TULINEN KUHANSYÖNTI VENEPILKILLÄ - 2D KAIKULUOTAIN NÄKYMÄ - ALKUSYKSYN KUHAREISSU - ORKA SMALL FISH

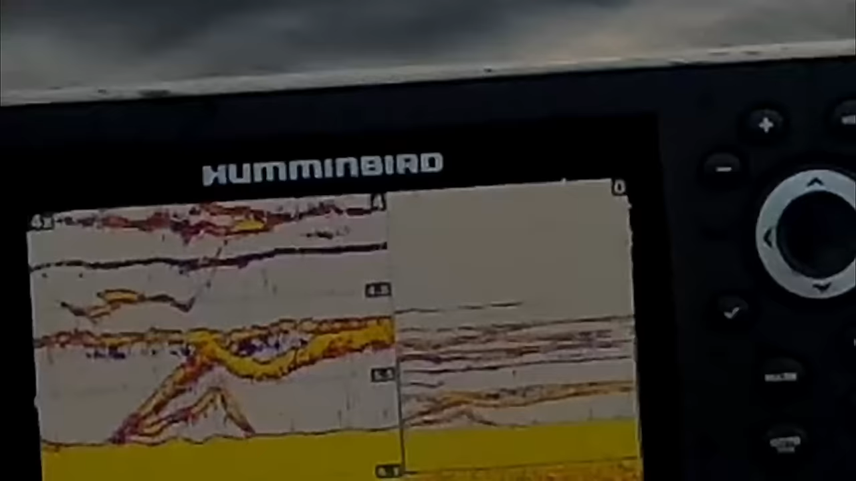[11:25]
Ei tämä ei ota, se ottaa kyllä heti jos tuota on ottaaks. Panen sit hirvetä ärsyjikiä nyt. Ärsyväri, small fish. Katso pelas. Se täkyväkin pelasti nyt tuohon tos. Mä niistä tuo täkyy poikkeen tuosta pohjasta, kun ei se ole mitään selvää tästä näytöstä.
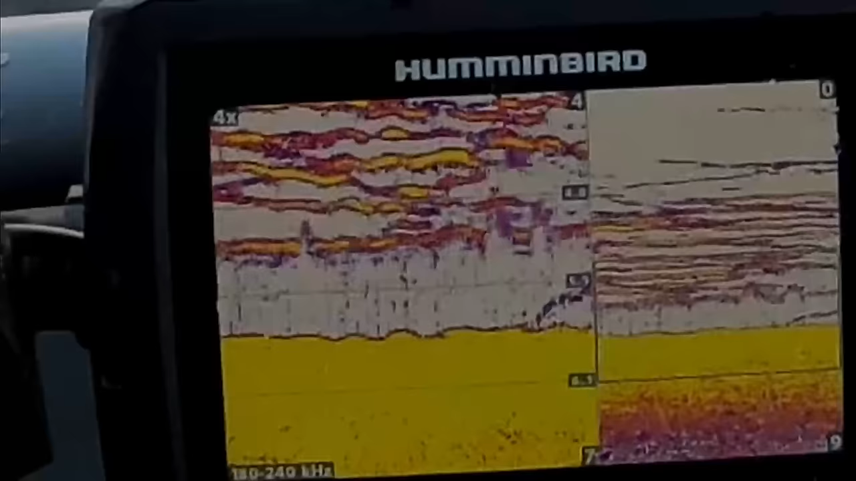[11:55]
Pikkunen.
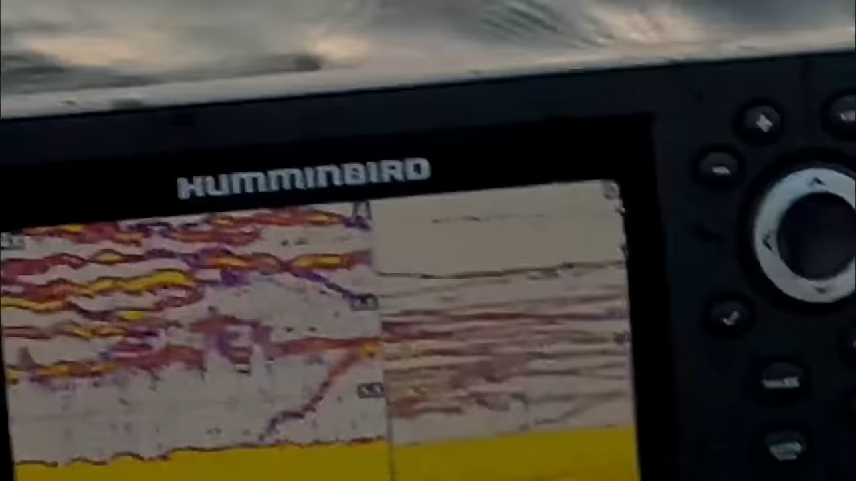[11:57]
Tosi pikkunen. 10 senttiä pitkä kuha.
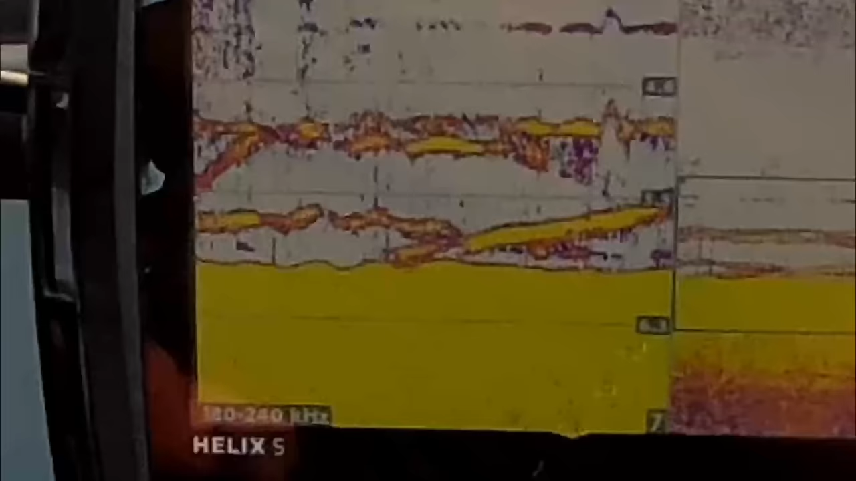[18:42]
Tuo joka pohja jämöllettämä, niin se olisi parempi. No nyt.
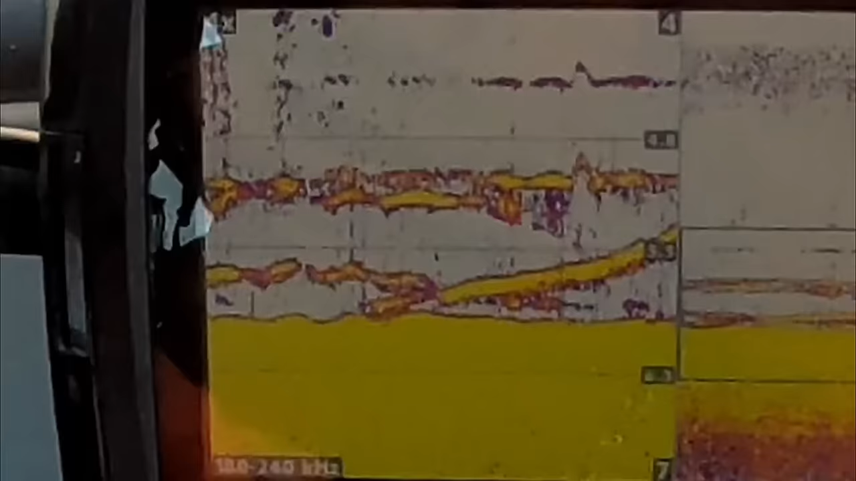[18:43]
Mutta ei, siinä olisi otettu mitukka. Ei se ainakaan tämä kuhakka, niin ihan vaikka kuten näkyy, niin aika rajuusti on kuhoa tässä, mutta ei se ihan joka kerta lyö. Kyllä minä tiedän, että se osso on nyt tullut.